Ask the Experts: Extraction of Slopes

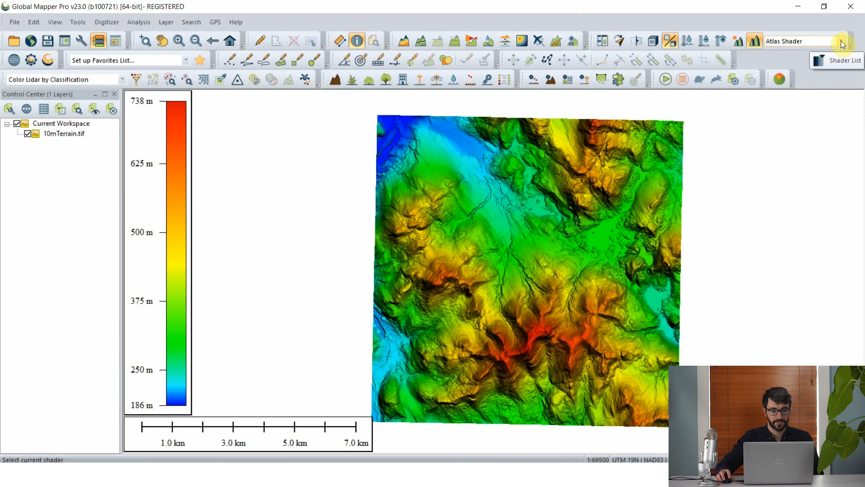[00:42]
So we have here a terrain grid at a 10 meter resolution. Right now that's displayed using the Atlas shader which is just going to show us all of the cells in this terrain layer based on their elevation above sea level. But we can really easily change that to slope using the slope shader right here.
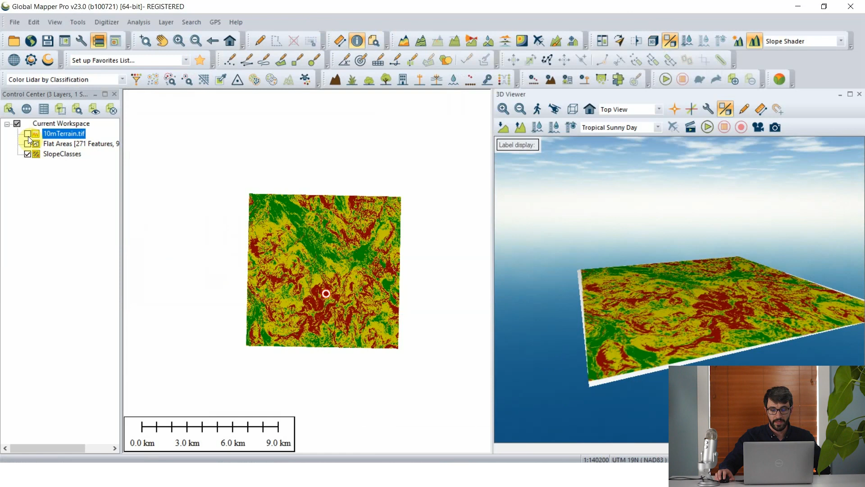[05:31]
Because this is just a palette raster it looks like a 2D image. It's flat. But of course we can turn on our terrain layer again. And global mapper is just going to drape that reclassified raster over the original terrain layer.
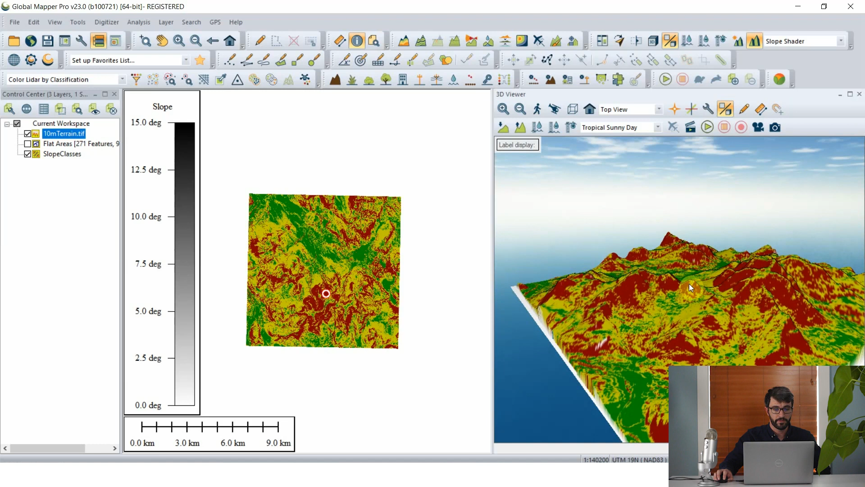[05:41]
So that gives us a better sense and kind of visually augments our understanding of what slope looks like in our study area. Nate, thank you so much for showing us that.